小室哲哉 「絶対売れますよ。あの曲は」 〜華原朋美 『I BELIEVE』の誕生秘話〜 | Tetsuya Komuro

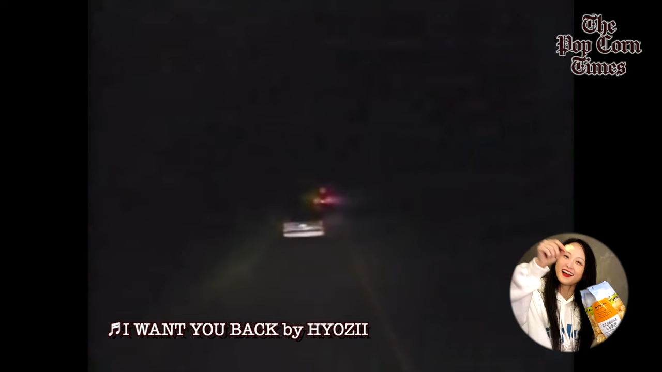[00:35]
深夜の突然の隠密行動